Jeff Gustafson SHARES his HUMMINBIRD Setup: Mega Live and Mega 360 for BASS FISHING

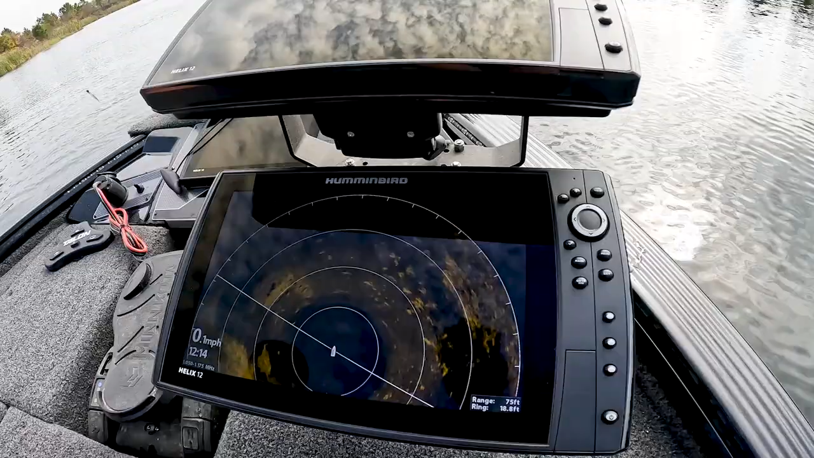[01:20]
talking about the mega live and the mega 360 the 360 is a big tool for finding cover and finding structure when I'm out there not so much to see the fish once I see you know if I'm going along I can see all any rock any weed clumps weed lines brush piles logs
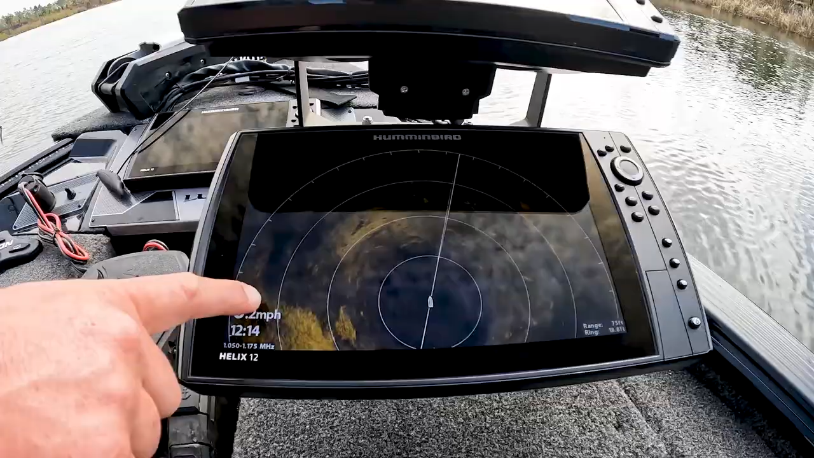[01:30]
everything all that kind of stuff shows up really good on the 360 then I can shine the
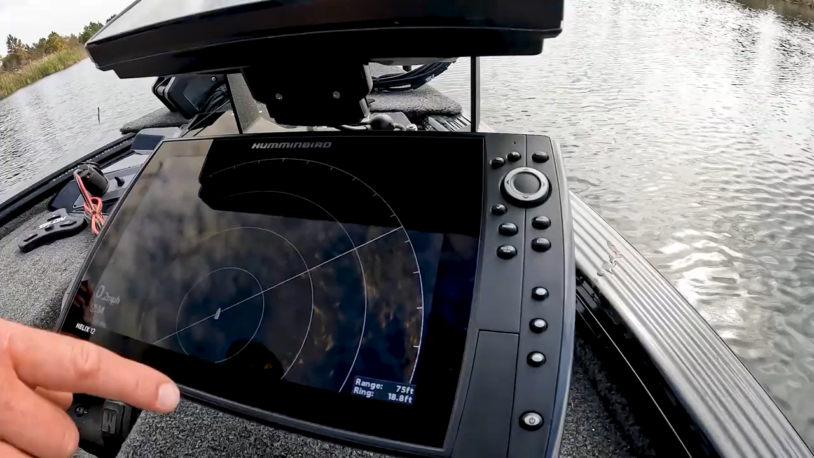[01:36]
mega live in that direction and and see exactly how far it is and see if there's fish there pitch my bait in and hopefully catch them but that's my system and that's how I use this stuff on the front of my boat